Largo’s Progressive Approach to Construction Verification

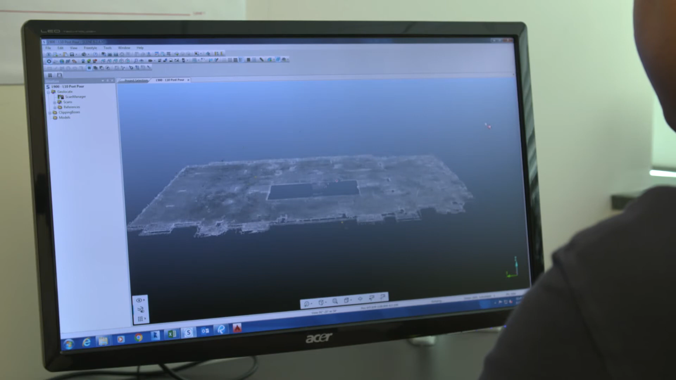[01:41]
From there we use the rhythm applications which are called Builder and Inspector.
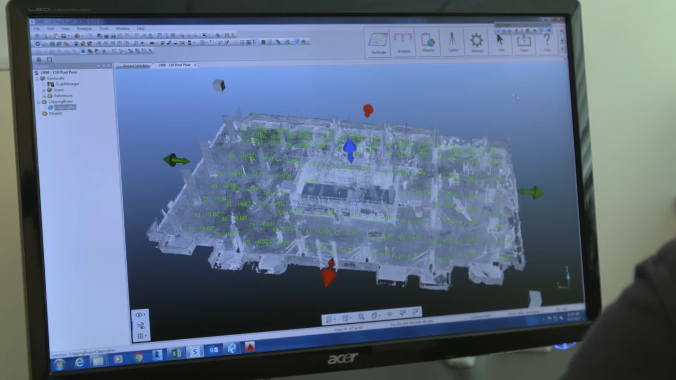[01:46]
And with those we're able to produce a deliverable.
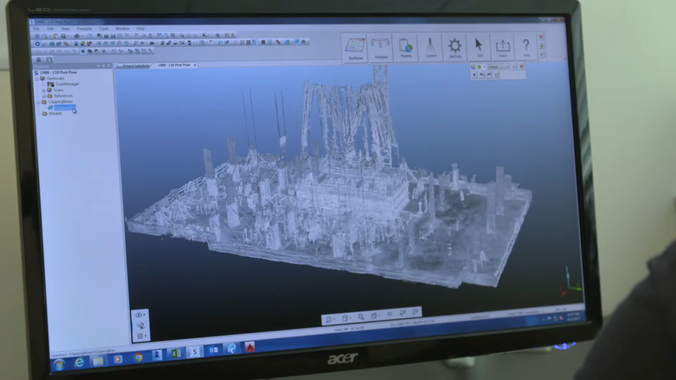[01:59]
But the Ferro scanner can also check the flatness using the Inspector app.